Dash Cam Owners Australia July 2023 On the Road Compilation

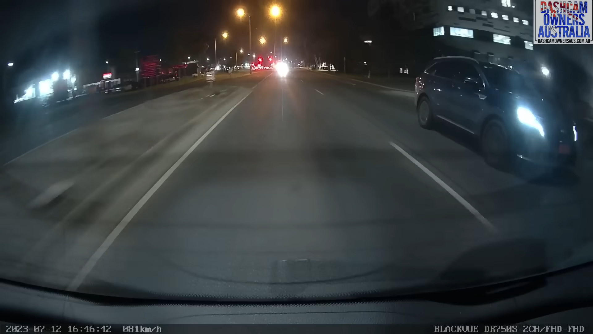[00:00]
What's your problem? Got a problem? What's your problem? Look at that indicator, mate. No, I don't.